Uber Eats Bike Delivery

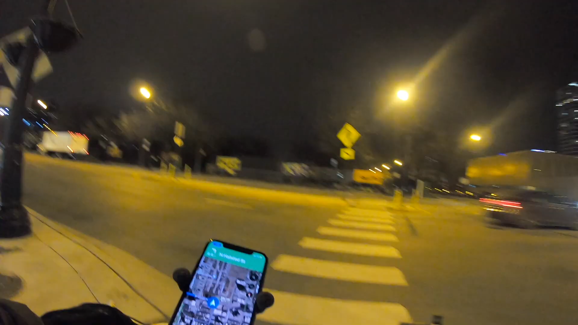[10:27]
I need to go left. Hey, it's closed over there. The streets are closed. But are the sidewalks closed? No, everything's closed. It's closed down completely. So I got to get across this bridge somehow.
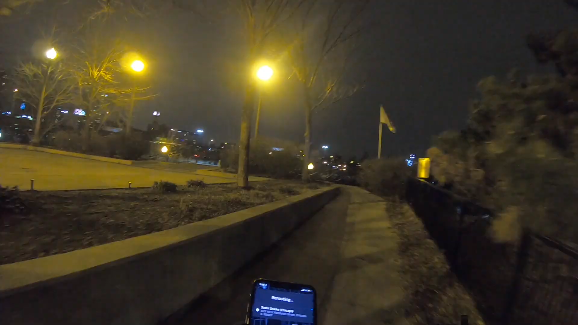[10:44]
Not a good idea. Okay.
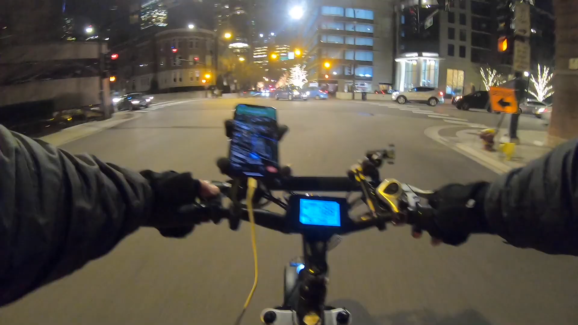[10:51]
Left on West Randolph.
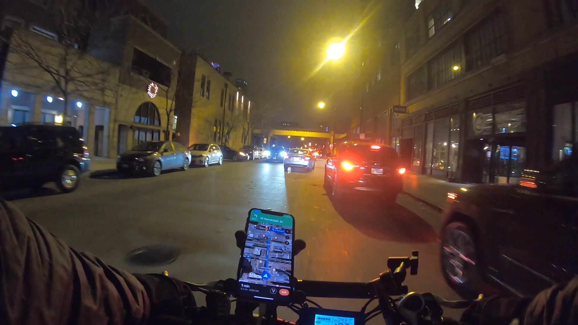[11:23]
Randolph Street is still quite a ways away. Oh, turning left on Randolph. Whoop, whoop.